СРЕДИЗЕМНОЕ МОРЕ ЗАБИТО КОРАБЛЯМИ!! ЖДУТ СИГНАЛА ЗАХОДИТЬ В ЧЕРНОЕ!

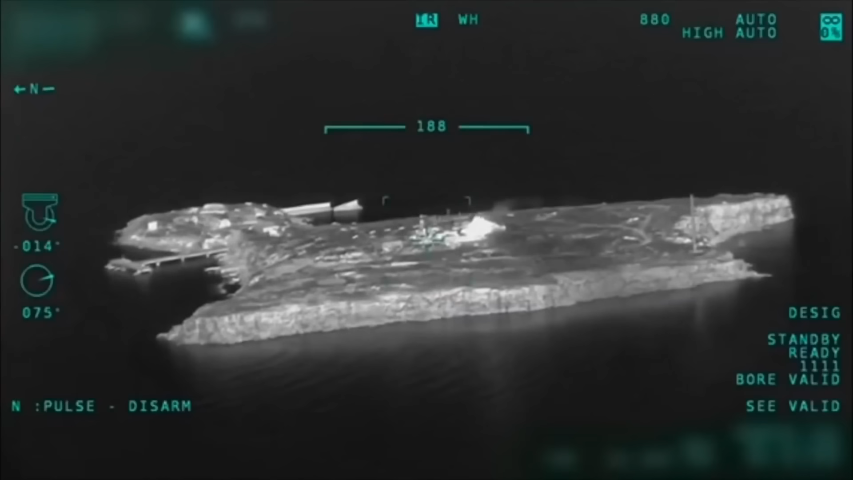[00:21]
Авіація повітряних сил продовжує завдавати ракетно-бомбових ударів по позиціях ворога на різних напрямках.
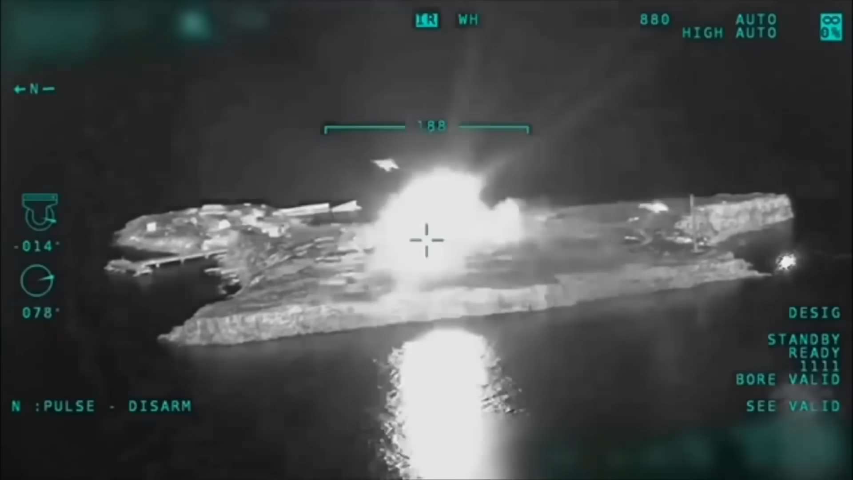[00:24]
А справжні авіаційні бої із залученням десятків літаків розгорнулись поблизу українського острова Зміїни в акваторії Чорного моря,
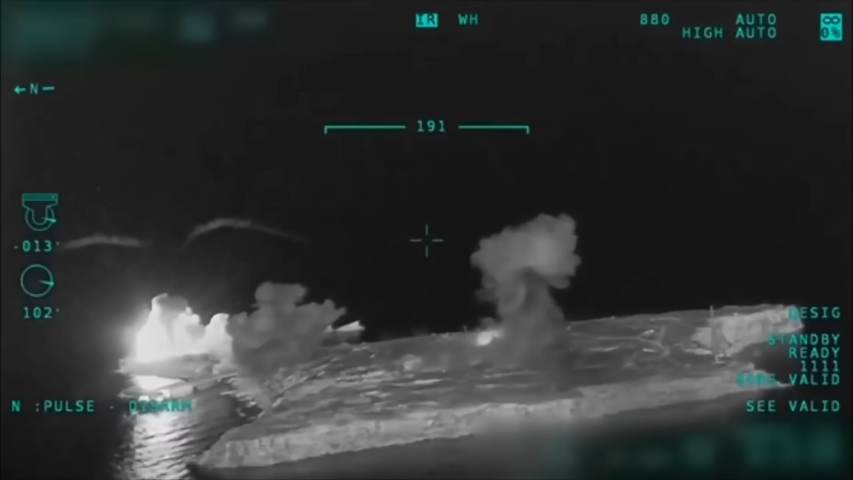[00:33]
де ворог зазнає відчутних втрат як в острівних силах, так і в морських суднах.
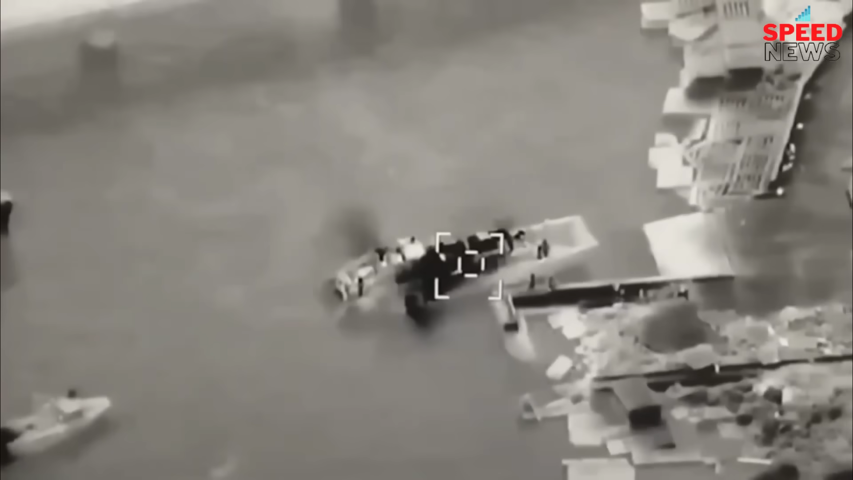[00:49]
За останній час це вже не перше знищення
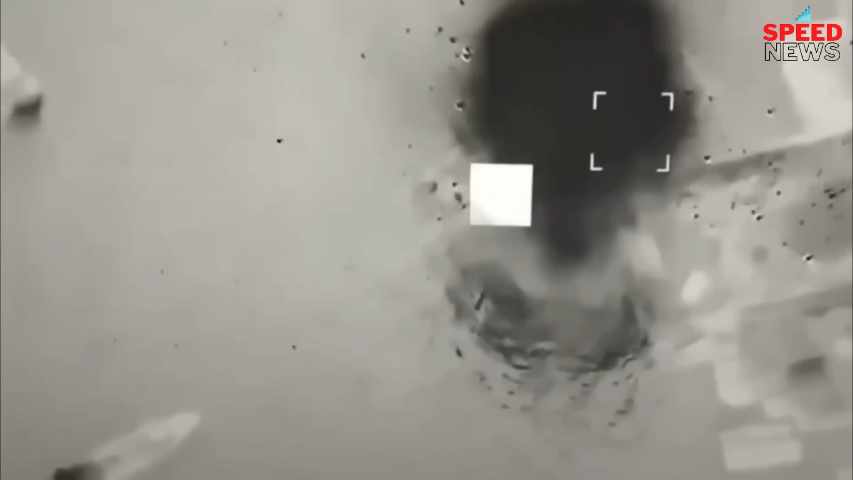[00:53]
встановленої загарбниками системи ППО на острові Зміїни.